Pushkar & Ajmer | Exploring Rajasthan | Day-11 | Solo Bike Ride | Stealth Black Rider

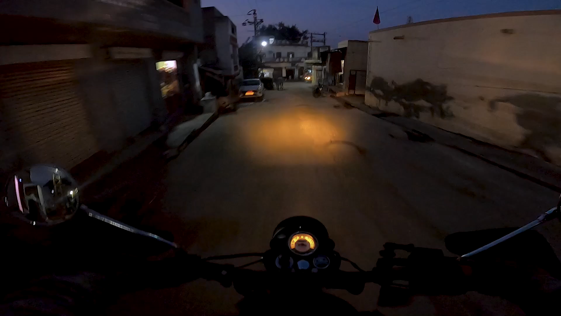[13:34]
विच इज़ लाइक इसके आगे जाओ बोर्ड लगा हुआ है।
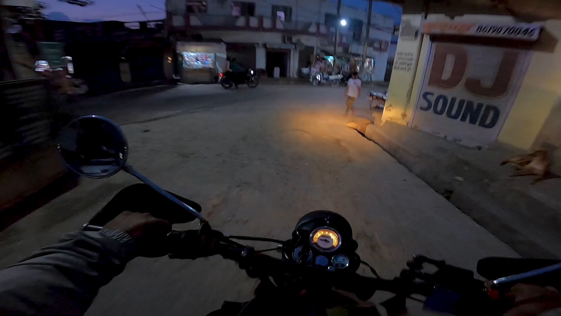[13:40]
तो मैं यहाँ से आया और ये लेफ्ट टर्न लिया, कहा कि आगे जाओ, आगे से एक बोर्ड लगा हुआ है वो आपको लेके जाएगा। और चांद देखो क्या मस्त दिख रहा है, अभी कहा बोर्ड बोले
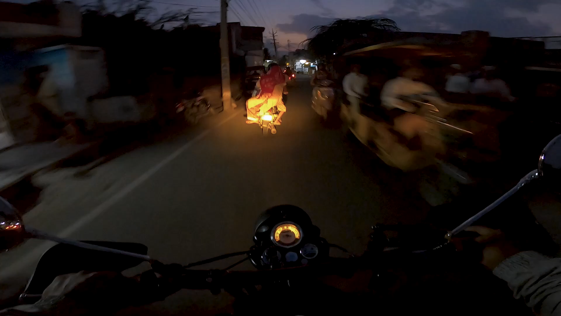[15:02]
चढ़ाई आएगी वहां से लेफ्ट है कहीं से, तो बोले ये मस्जिद नूरे इलाही। ओके, ये चढ़ाई आ गई और ये है
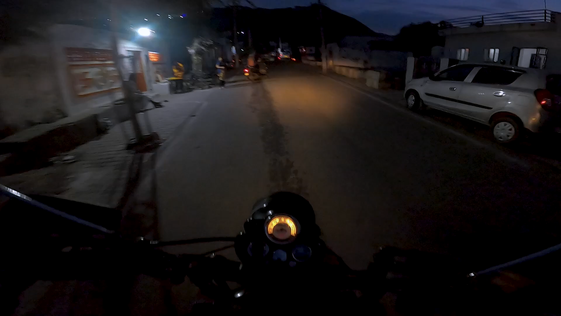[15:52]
सही है सही है, सही रास्ते पे। यहाँ पे लाइट क्यों नहीं है? और अंधेरे में क्या ही देख पाएगा मैं, आई एम नॉट श्योर।
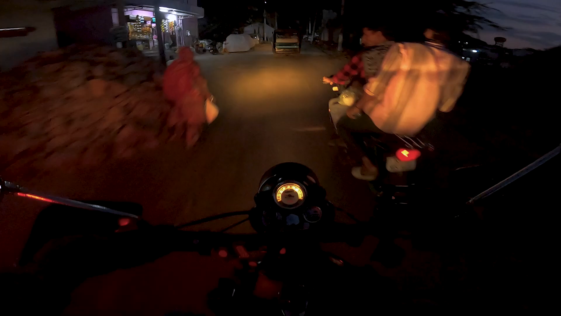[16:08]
जाके तो देखते हैं क्या सीन है।
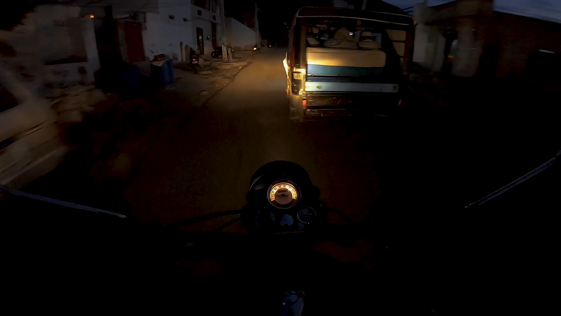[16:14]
अरे अंकल जाने दो मिया, ऐसा काहे करत है। चल लाइट है यहाँ पे, लाइट लग गई।
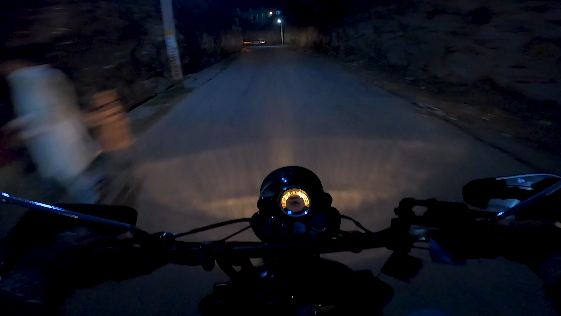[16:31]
स्ट्रीट लैंप्स। चढ़ाई पे कौन स्पीड ब्रेकर बनाता है?
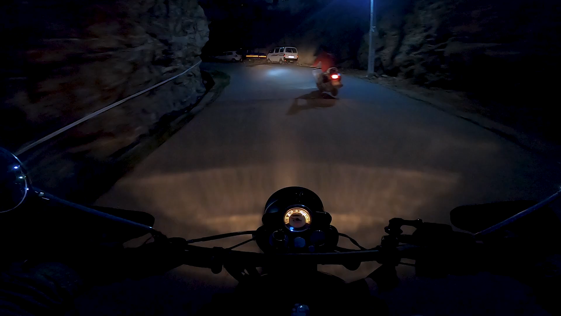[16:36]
अच्छा उतरने वाले लोगों के लिए है वो स्पीड ब्रेकर,
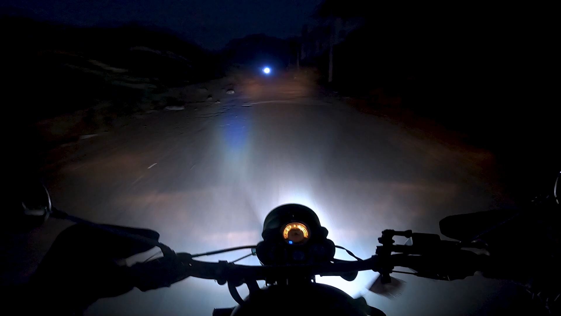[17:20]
और ये ऑफ रोडिंग। देखो क्या मस्त लग रही है अजमेर सिटी। यहाँ से वेरी बिग सिटी अजमेर भी, एक पहाड़ से दूसरे पहाड़ पे है।
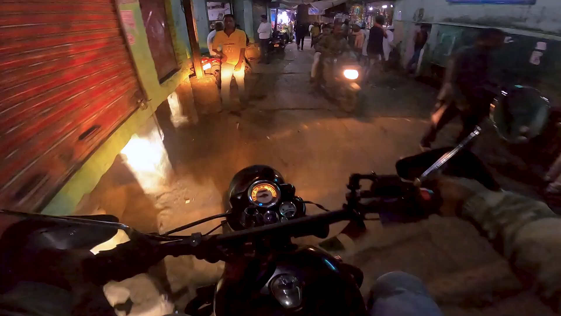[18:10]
ये अजमेर की गलियों से, तो वो 2.5 दिन का जो झोपड़ा है वो दरगाह के पास ही है, ये मुझे पता ही नहीं था।
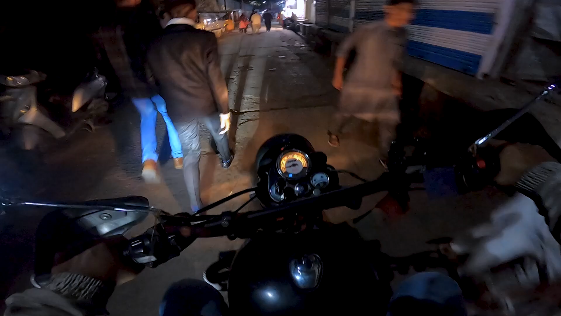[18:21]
यहाँ आए तो पता चला।
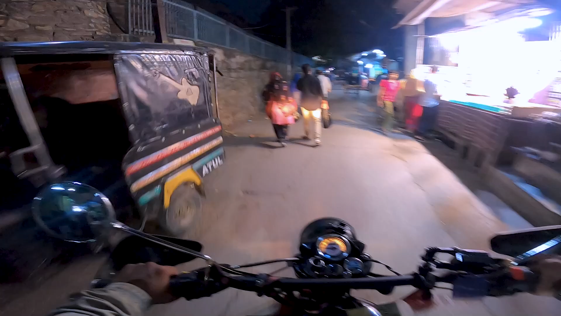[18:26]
और यहाँ पे ये ऊपर से, ओके ये रहा 2.5 दिन का झोपड़ा।
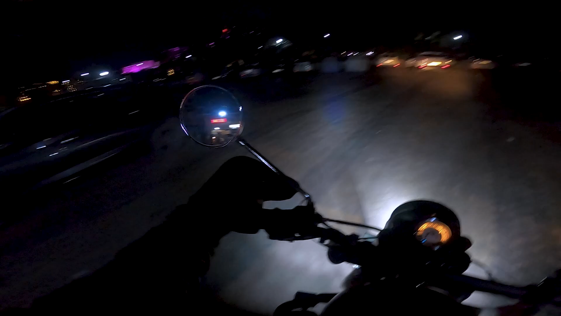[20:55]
अभी ये लाइटिंग उसकी दिख रही है, किसकी दिख रही है मुझे पता नहीं, बट ये पार्किंग है,